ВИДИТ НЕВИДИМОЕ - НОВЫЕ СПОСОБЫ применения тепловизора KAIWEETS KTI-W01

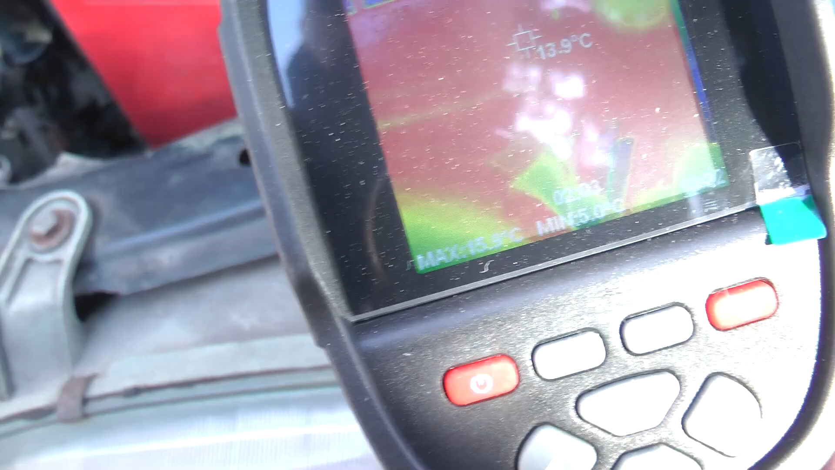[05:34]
On screen: spot 13.9°C
В зимнее время тепловизор покажет исправен ли аккумулятор. Вы знали, что аккумулятор не заряжается, пока не прогреется выше ноля.
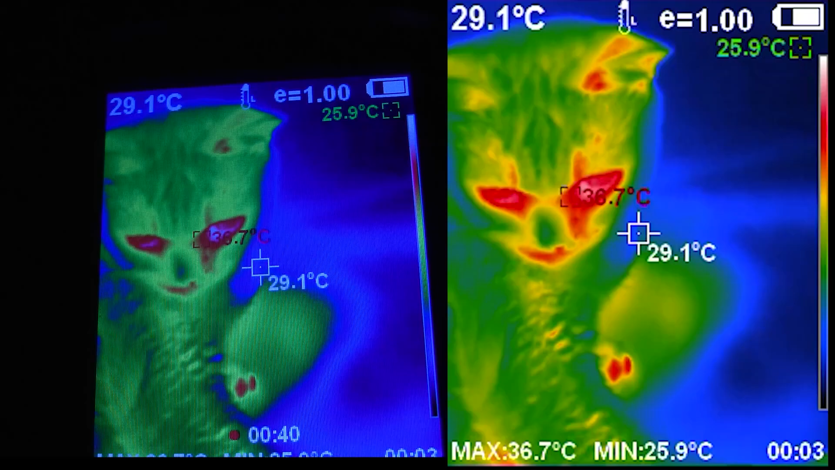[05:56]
On screen: spot 29.1°C, max 36.7°C, min 25.9°C
Тепловизор увидел кошку, а точнее кота. Дальше была самая настоящая мистика.
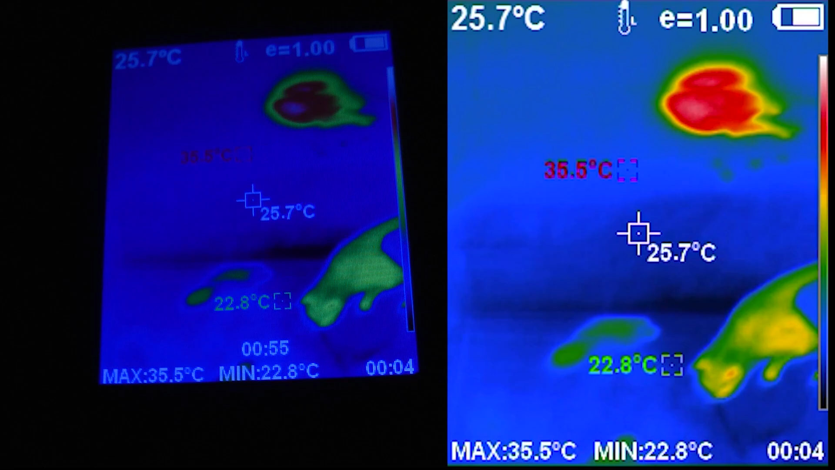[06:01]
On screen: spot 25.7°C, max 35.5°C, min 22.8°C
В какой-то момент кот спрыгнул на пол и в то же время остался лежать на диване.
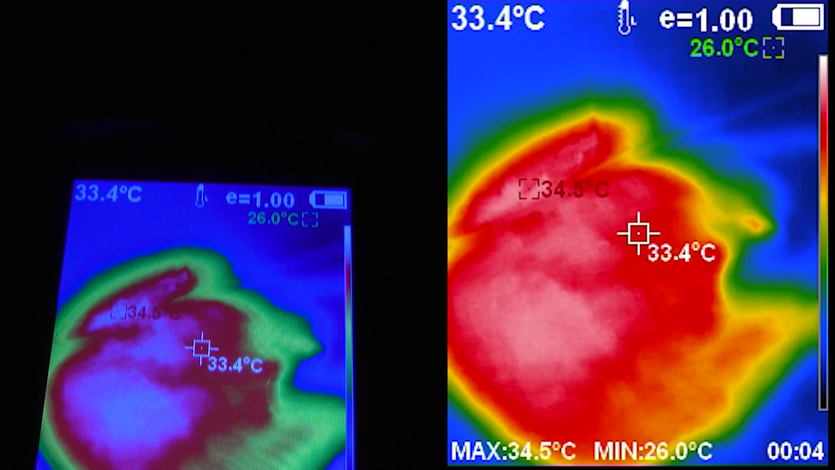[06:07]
On screen: spot 33.4°C, max 34.5°C, min 26.0°C
Было как-то жутковато. На самом же деле не было никакой мистики.
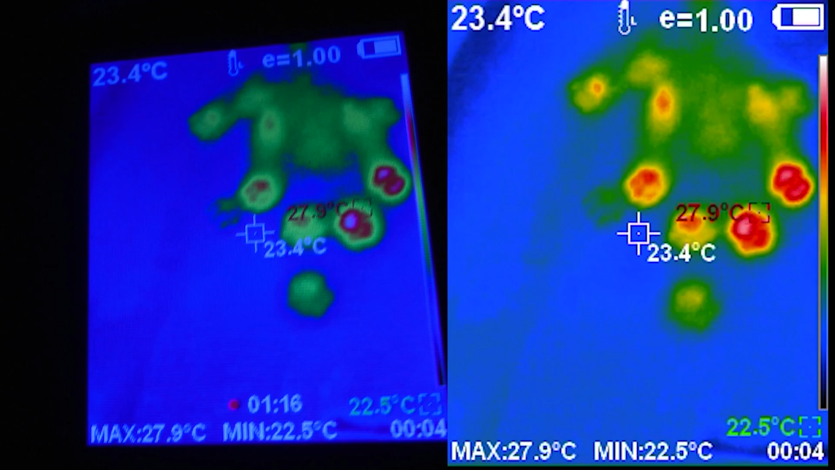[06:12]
On screen: spot 23.4°C, max 27.9°C, min 22.5°C
Кот спрыгнул на пол, а на диване остался его тепловой след.
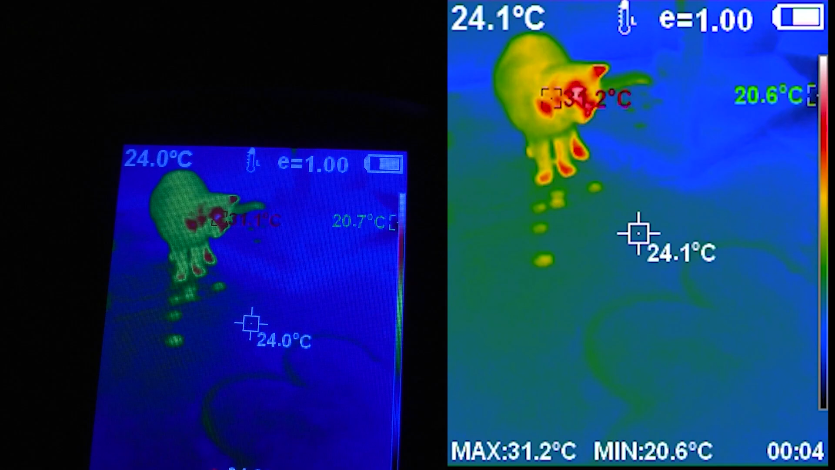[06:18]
On screen: max 31.2°C
Смотрите, даже на мягком ковре остаются тепловые следы от лапок, которые со временем исчезают.
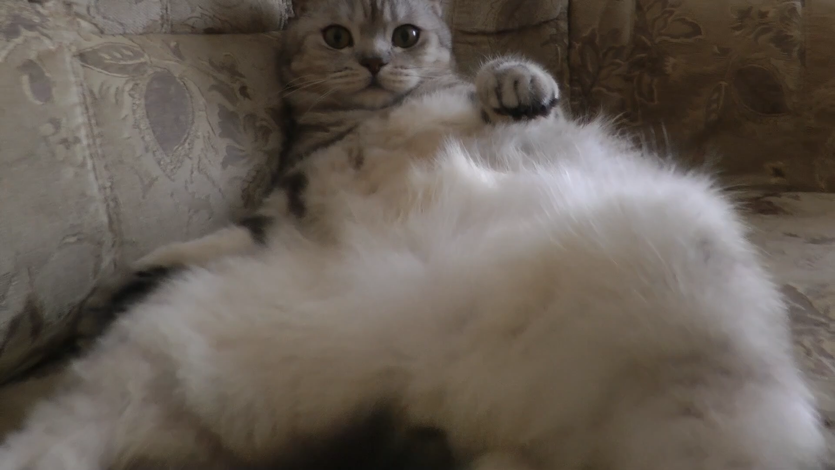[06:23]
А вот собственно и тот самый мистический кот. Человек тоже оставляет тепловой след. Так, внезапно нагрянувший начальник сразу поймет, подчиненные работали в цеху или сидели без дела пока он не вошел.
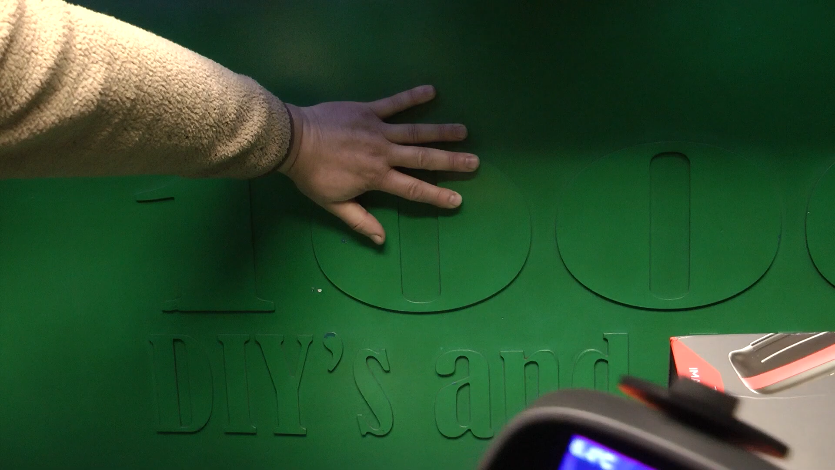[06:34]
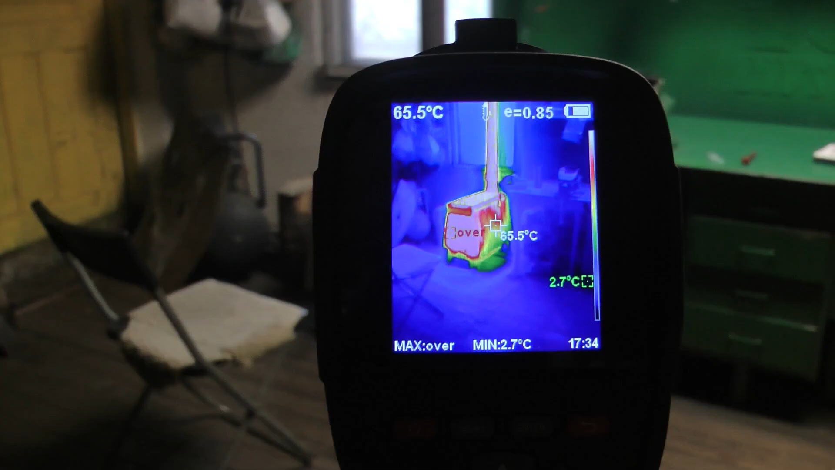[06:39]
On screen: spot 65.5°C, min 2.7°C
Покажу одну особенность на примере печки длительного горения, собранной мной пару лет назад.
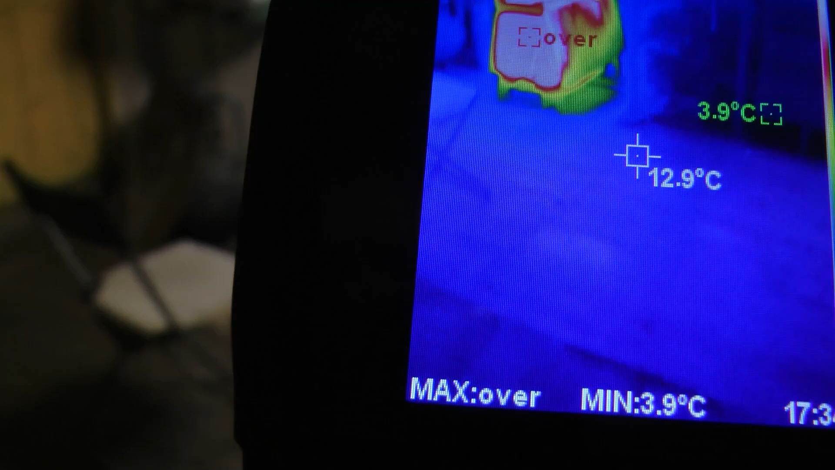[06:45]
On screen: spot 12.9°C, min 3.9°C
Печь перешла в режим длительного горения, поэтому греет не сильно.
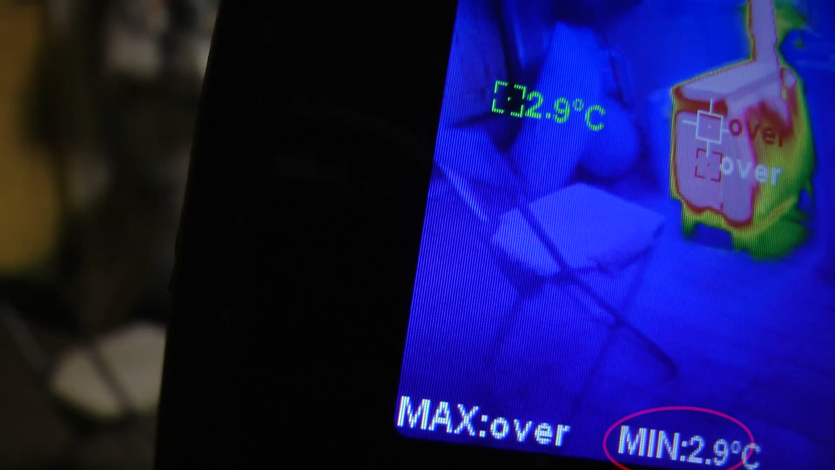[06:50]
On screen: min 2.9°C
Тепловизор показывает минимальную температуру, но что касается максимальной, выдает ошибку. Все потому, что сейчас выбран низкотемпературный режим.
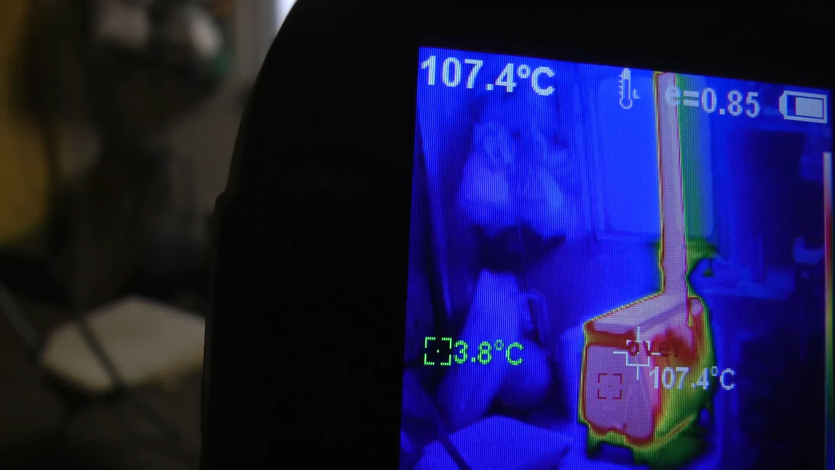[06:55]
On screen: spot 107.4°C
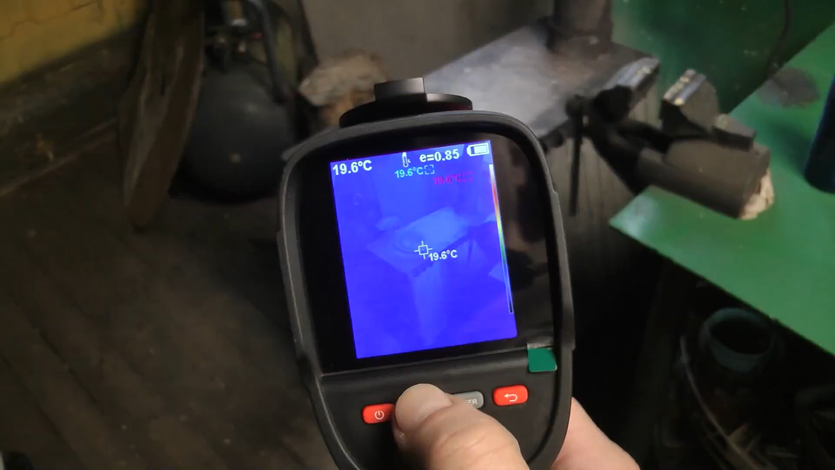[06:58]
On screen: spot 19.6°C
Чтобы включить высоко температурный, заходим в настройки, меняем режим и выходим.
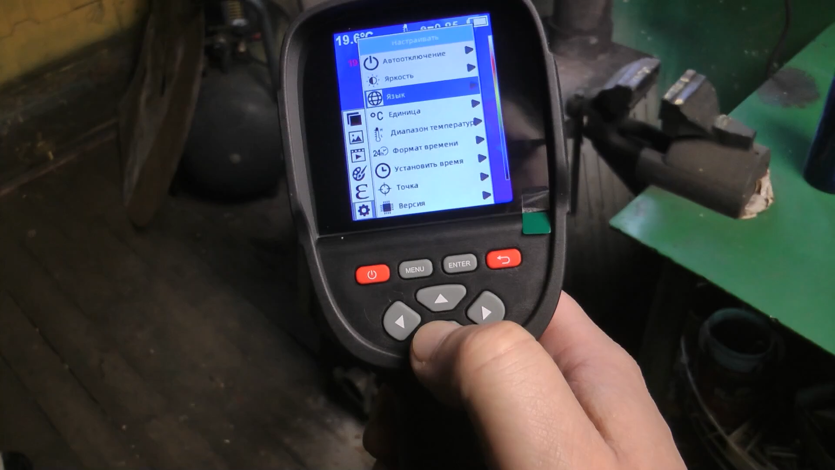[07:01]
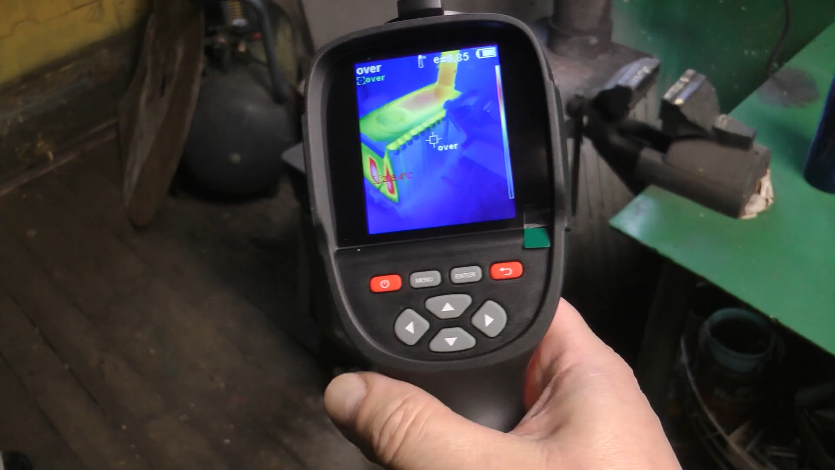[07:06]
Температура выше 120 градусов теперь измеряется, а та что ниже 120 теперь не измеряется.
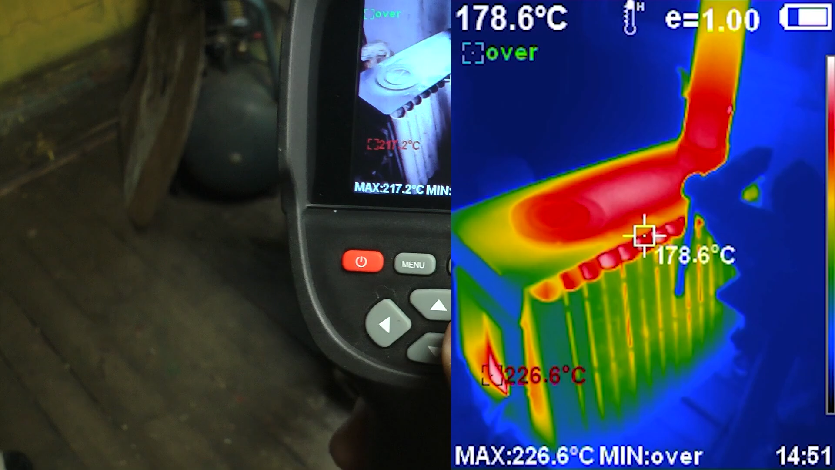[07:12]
On screen: spot 178.6°C
Согласитесь, тепловизор визуально намного интереснее пирометра.
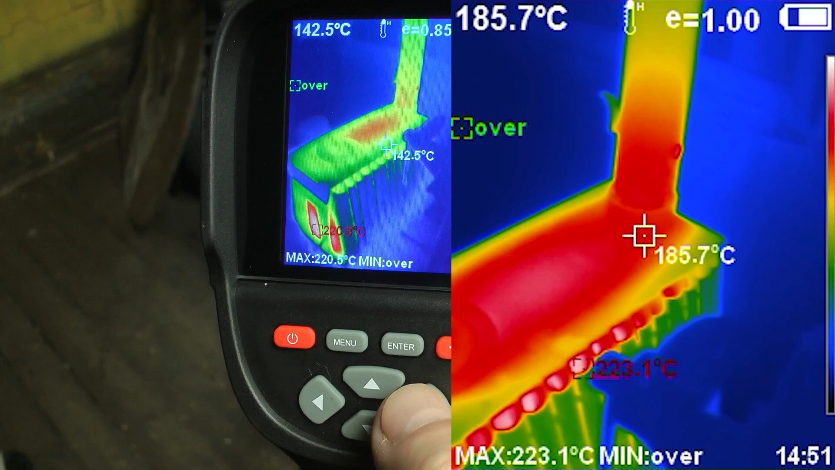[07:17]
Сильно греется только верхняя плита. Бегло пробежимся по настройкам.
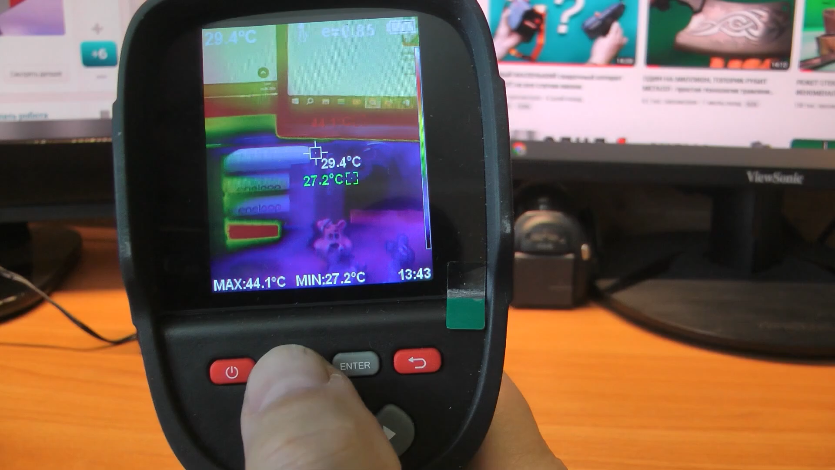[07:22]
On screen: spot 29.4°C, max 44.1°C, min 27.2°C
Перекрытие изображения. По сути это калибровка. Совмещение тепловой и аналоговой картинки на определенном расстоянии в единую картинку.
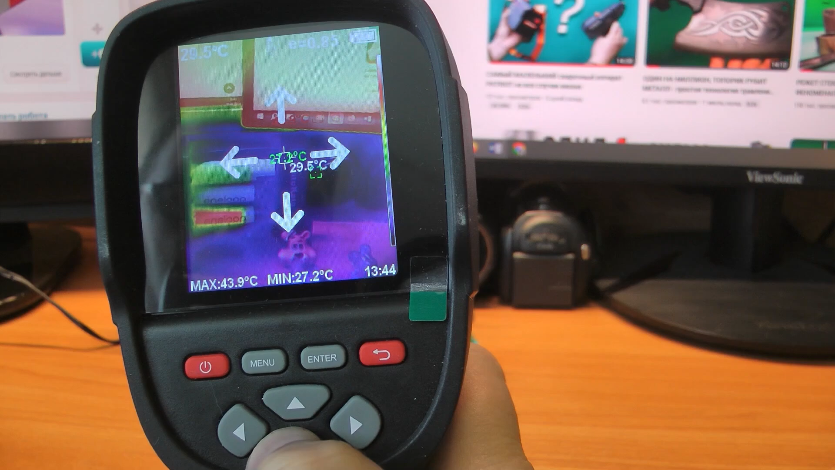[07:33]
On screen: spot 29.5°C, max 43.9°C, min 27.2°C
Сведем по вертикали и по горизонтали. Совмещение полезно при ремонте электроники, где много мелких радиодеталей.